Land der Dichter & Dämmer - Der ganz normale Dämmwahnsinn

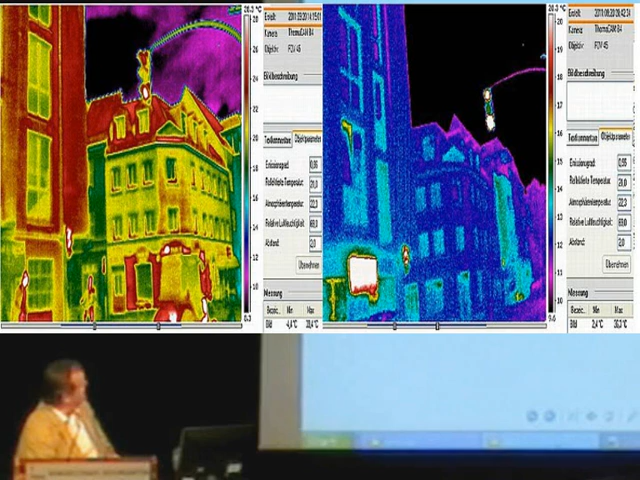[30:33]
wo sie beide gleich blau sind. Weil die schon total runtergekühlt ist. Also, es kommt sehr genau darauf an, wer und wann ein Thermobild macht. Auch Fraunhofer hat es festgestellt. Fraunhofer-Institut hat sehr gute Messungen gemacht.